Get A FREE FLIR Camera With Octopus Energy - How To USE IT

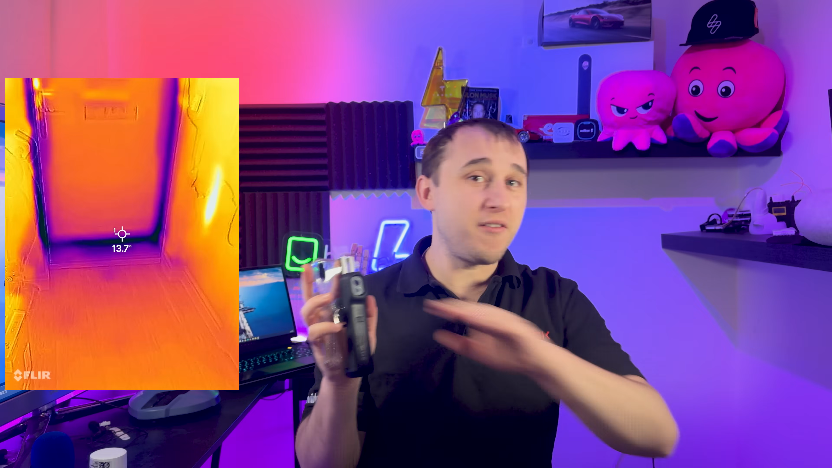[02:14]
Now what it will do is it will highlight extremely cold and hot areas in your home and show a heat map. Now the heat map is massively over-exaggerated depending on what you're looking at. If everything in the room is 20 degrees and something is 21, that will look red hot. And if something is 19 degrees, that will look stone cold.
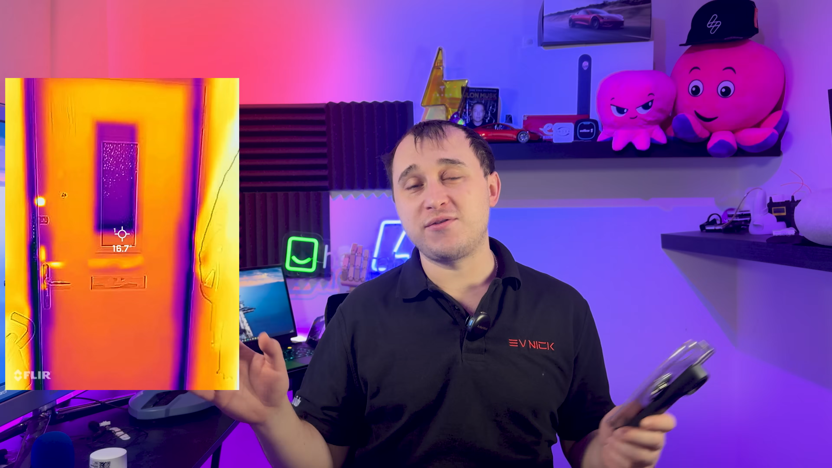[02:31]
It's only going to show that difference is if something is, everything's 20 in the room and something is 14 degrees in the room, then you're going to see exactly the same colors. It just depends what's in the frame of the camera's lens. Whatever you're seeing, it will exaggerate it just to help you find where to look for those cold spots. My advice would be to turn on the hot high spot and the cold low spot. So you get a basically, which is the highest part of the image, the hottest part of the image, and what's the coldest part of the image in an actual readout at the top left of the screen.
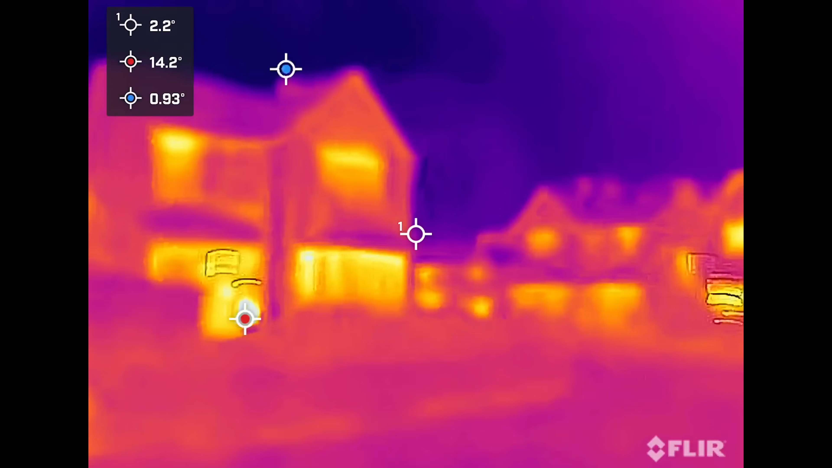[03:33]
be looking for hot spots on the house, so where the heat is leaking out. So the rest of the house should be cold and you should only be looking for the hot spots. The hot spots are where the heat is escaping your warm house to the outside.
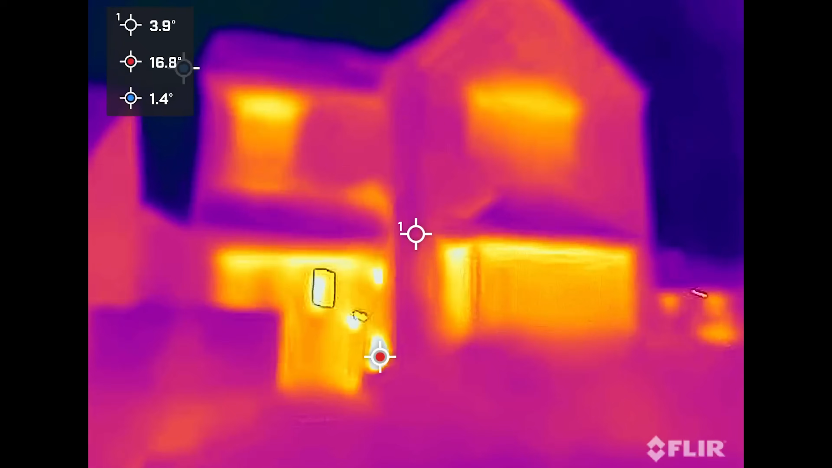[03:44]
Now these always work best in winter, which is why Octavis really only send them out in the winter.
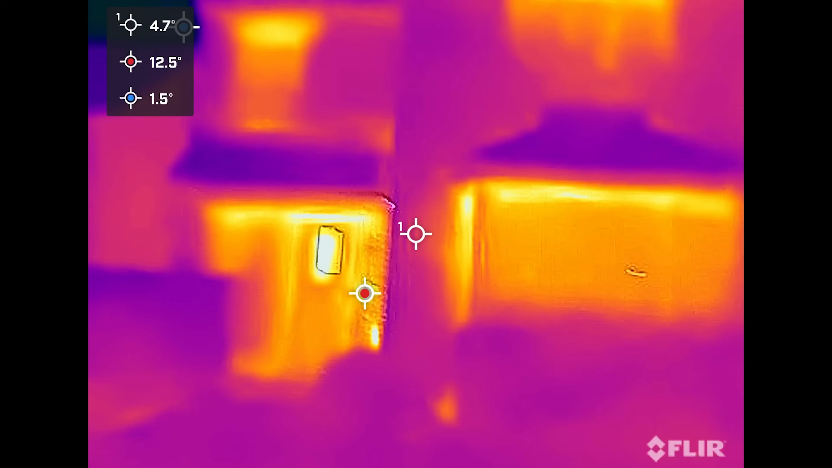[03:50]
So basically look around the windows,
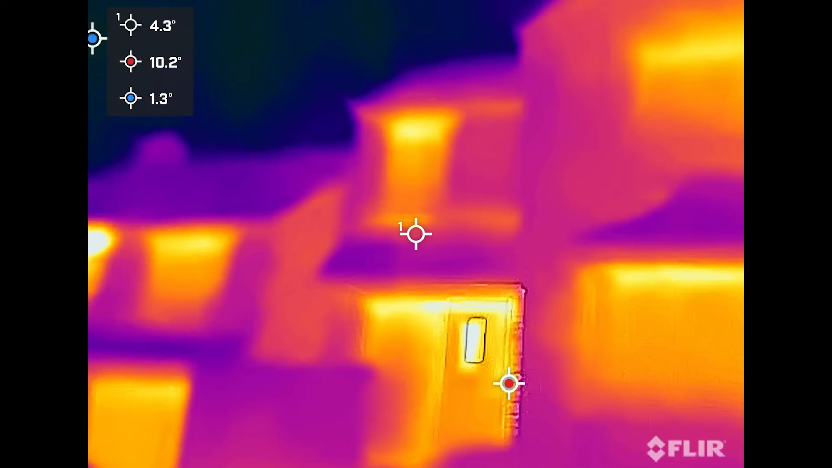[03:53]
the doors, and the walls outside to see if you can see any hot spots and where you might be losing temperature. Now the windows are going to glow up red. All windows lose heat.
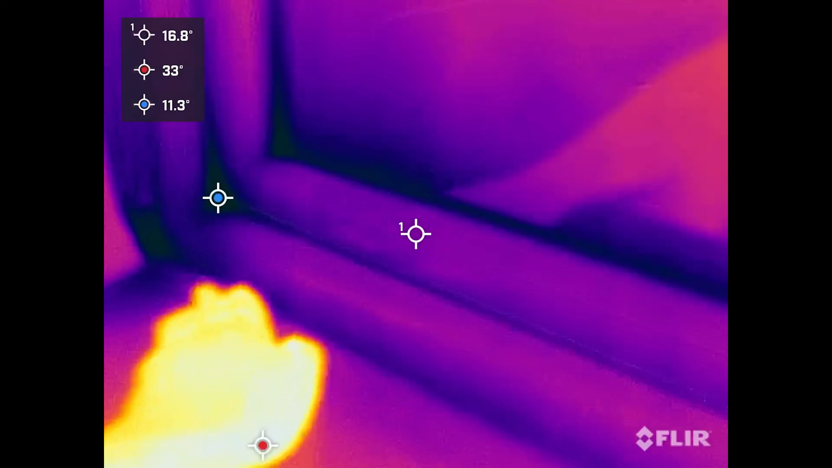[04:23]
and then go around the window frames themselves and look for heat loss around there. Look for draft blows of cold,
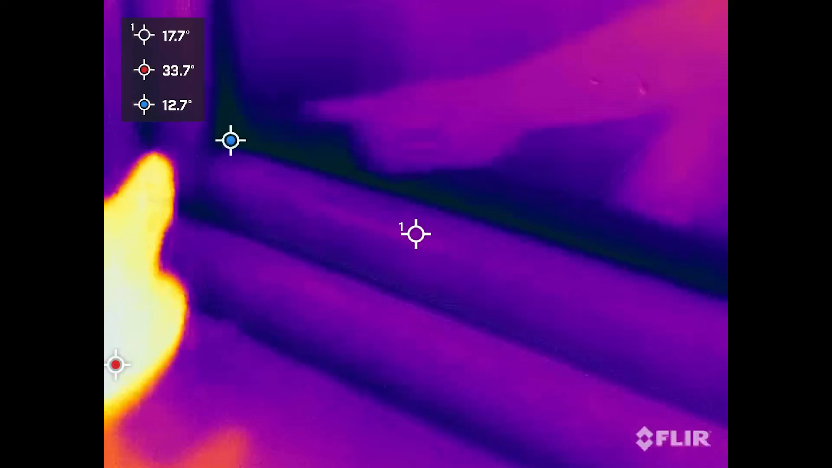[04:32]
plumes of basically different colored areas around the window.
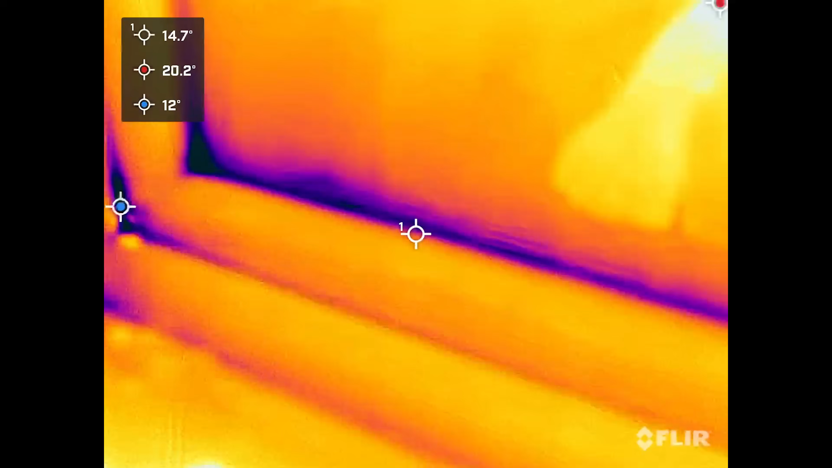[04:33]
That's showing that there may be a draft or lots of cold coming in through that space. And if you're looking at walls, if you see a very cold spot on one part of the wall,
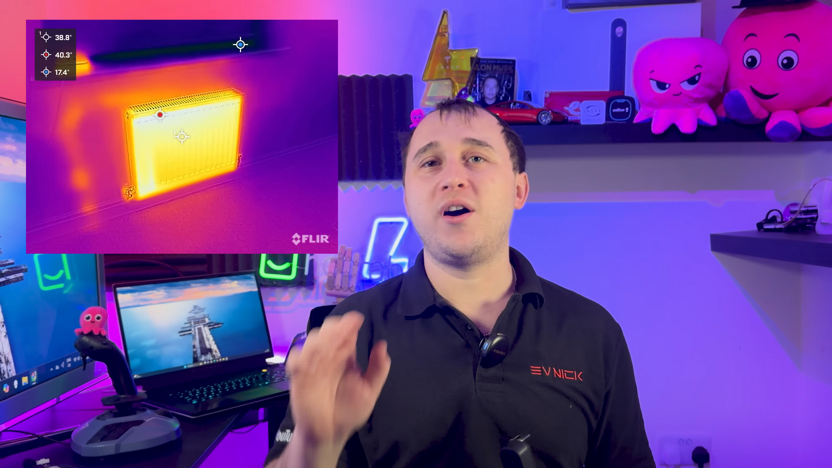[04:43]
it might indicate a missing part of insulation in that wall. Bear in mind that if a wall is next to a radiator, everything around the radiator is going to be red hot and then the rest of the wall around it is going to be colder than the bit directly near the radiator. But just look for obvious parts. And now if you're going to go upstairs, if you're doing upstairs,
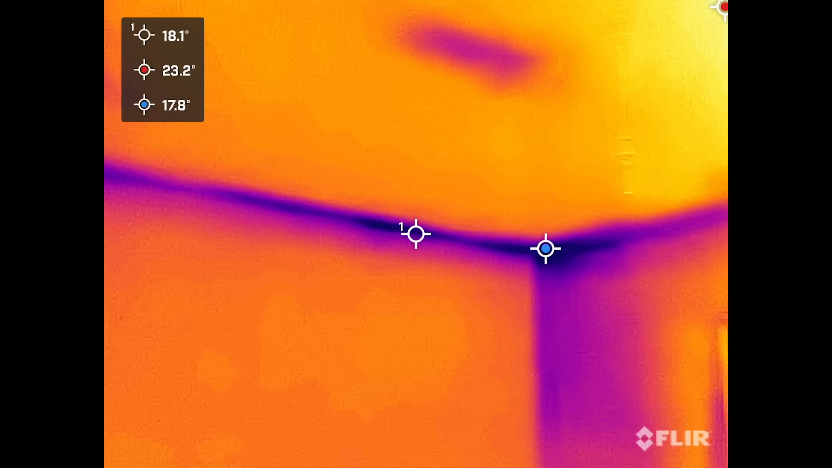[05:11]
look around the corners of the room where the insulation might be missing, which is what I was seeing in some of mine. And then look around the centre of the ceiling. That might be where the loft insulation might be squished or moved or might be gaps in it. And again, this can help you identify problems with the loft insulation up above.
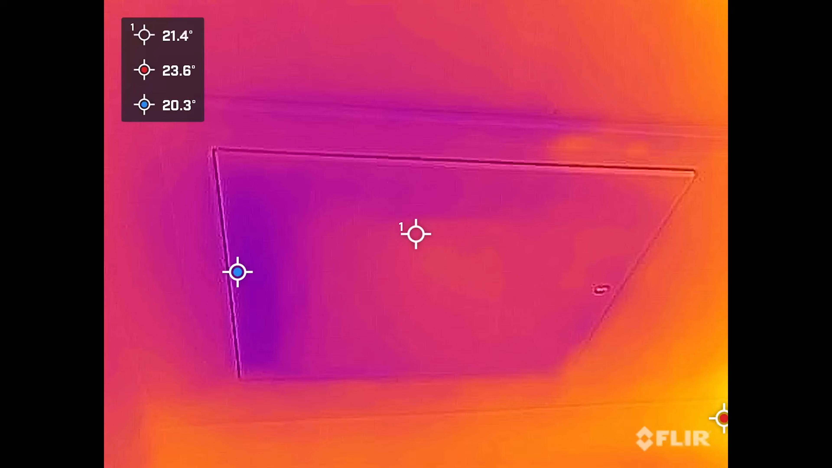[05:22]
Also, while you're upstairs, check the loft hatch. The loft hatches are common for leaking. Not all loft hatches are insulated.